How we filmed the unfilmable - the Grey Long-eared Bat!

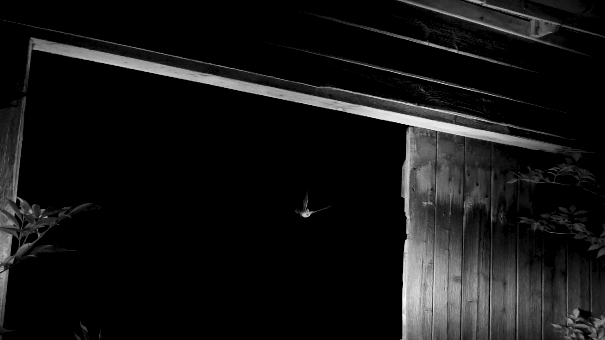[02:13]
There's this amazing relationship between grey longed bats and the humans.
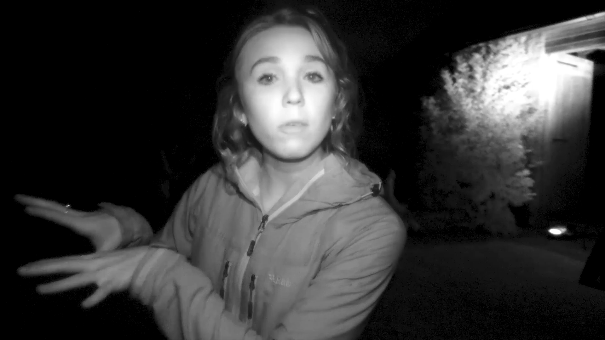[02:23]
So the bats provide a lot of benefit for the farmers and in return we're not going to be able to get a lot of but not only provide them a safe home but a safe place in which to rear their young. And all eight of the surviving grey long-eared bat maternity roost the whole of England can only be found in buildings like this one.
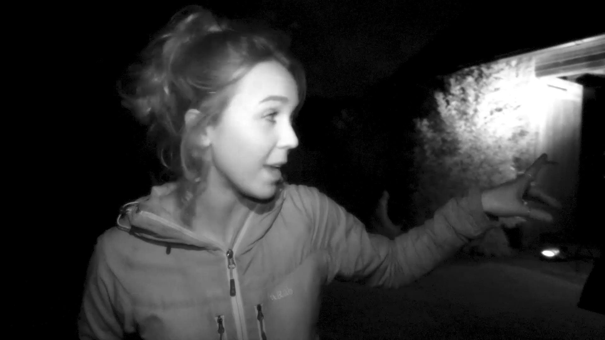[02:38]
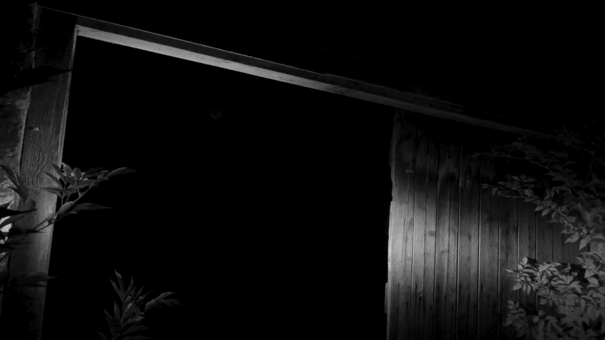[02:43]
What a massive privilege to get a brief glimpse of one of the coolest animals on earth.